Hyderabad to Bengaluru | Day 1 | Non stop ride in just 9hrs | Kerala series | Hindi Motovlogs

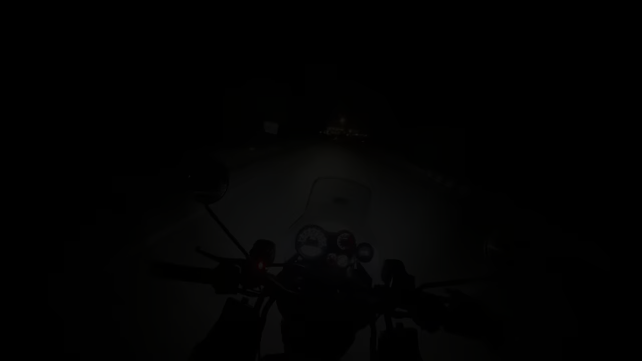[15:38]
तो फ्रेंड्स ये देखिए सिक्स्थ टोल गेट
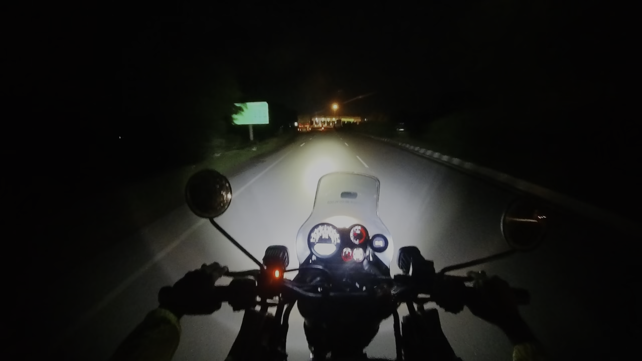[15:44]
हो गया। ये टोल गेट के बाद वी आर इन टू द बैंगलोर सिटी।
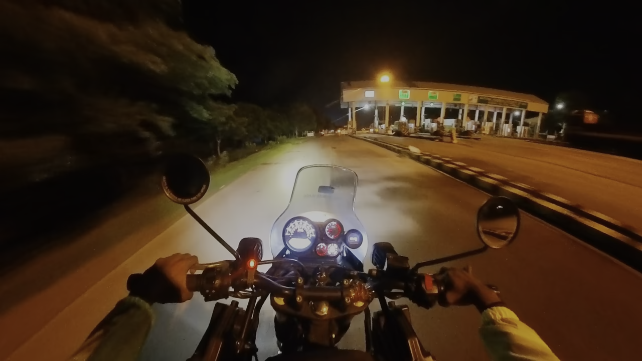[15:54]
टन टन टन बैंगलोर को आ गए। उसके बाद बैंगलोर सिटी आएगी। आप वीडियो पूरा देखिए यार, स्किप कर कर के मत देखिए। इतना अच्छा वीडियो बना रहा हूँ यार आपके वास्ते। आप तो यार 10-15 मिनट टाइम नहीं दे सकते हो मेरे वीडियो के लिए?
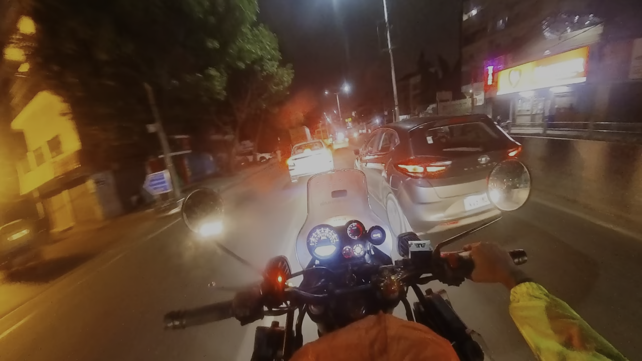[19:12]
क्या ही है छोटे छोटे गलियों में सिग्नल कहीं को, इतने कुछ भी समझ में नहीं आ रहा, गुस्सा आ रहा मेरे को। एक तो मेरे दोस्त के फ्रेंड लोग उसको लोकेशन भेजे, वो लोकेशन और यहाँ से 9 किलोमीटर्स है।
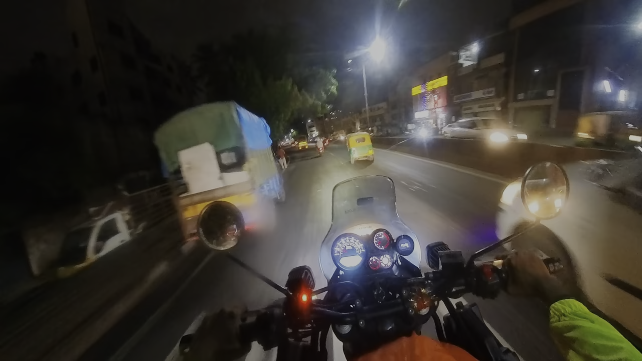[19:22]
यहाँ पे ही घूम रहे हम जब से, यहाँ पे ही लेट हो जा रहा।
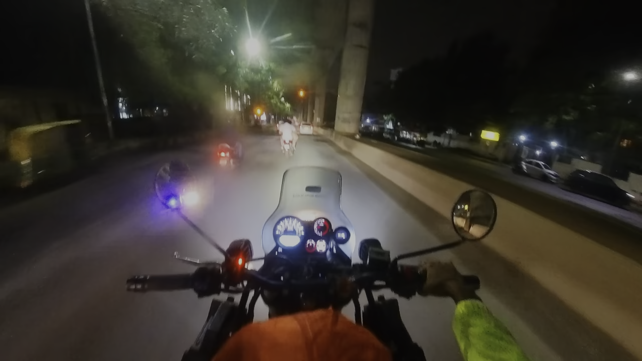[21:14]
आगे ड्रंक एंड ड्राइव कर रहे थे ट्रैफिक वाले, अपने को देखे लेकिन रोके भी नहीं, सीधा आ गया मैं।